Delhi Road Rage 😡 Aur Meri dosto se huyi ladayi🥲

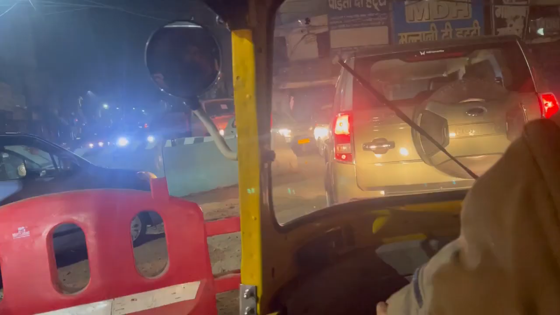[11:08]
ओह माय गॉड, ब्यूटीफुल ट्रैफिक, और इस रोड पे बन रही है मेट्रो, मैं भाई लेके जा रहा है।